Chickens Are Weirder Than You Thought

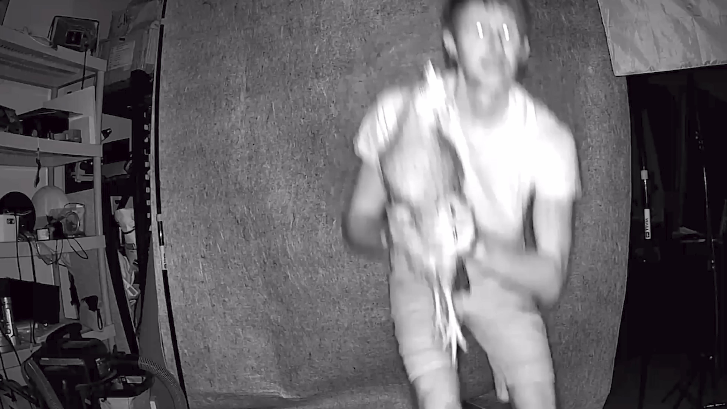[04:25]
So let's turn out all the lights and see if Bella can stabilize her head in the dark. Okay this is really interesting.
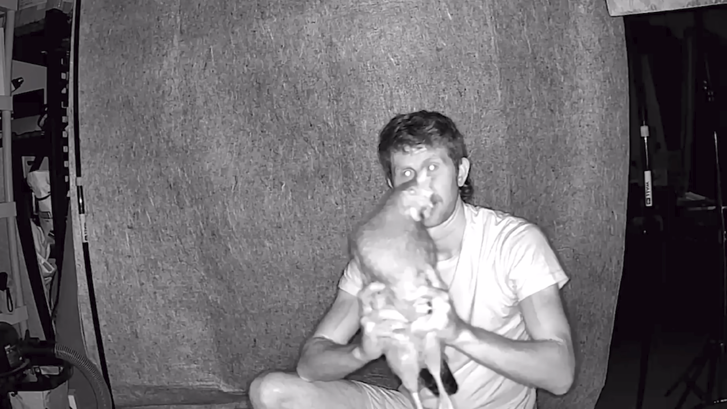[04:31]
In the dark, the chicken couldn't stabilize any translational movement. But when I tried rotational movement, she had no problem. She kept her head perfectly still.
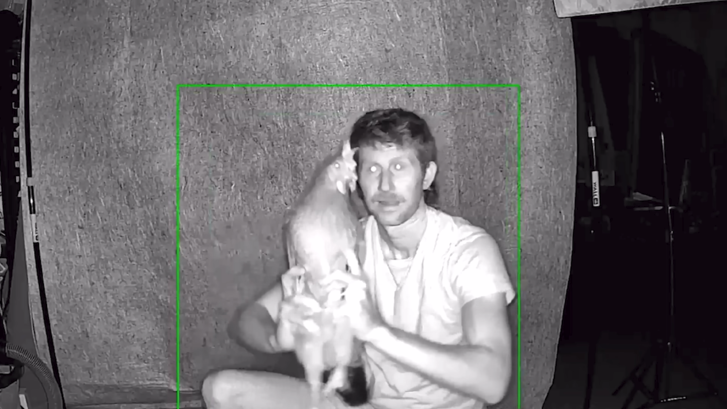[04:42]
So in the dark, even though the chicken still had its otolith organs working fine, without visual cues it couldn't stabilize translational movement. So otolith input alone is ambiguous. It can't cleanly separate tilt versus linear movement. Whereas rotation isn't ambiguous even in the dark.